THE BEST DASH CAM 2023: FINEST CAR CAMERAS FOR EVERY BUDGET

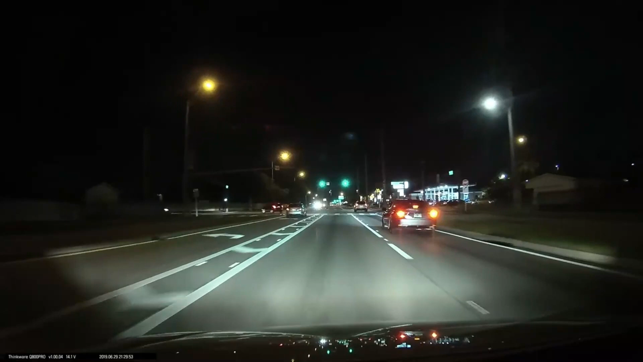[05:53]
This camera also has a super night vision feature that can help capture license plates even in low light conditions, which is a great feature in my opinion.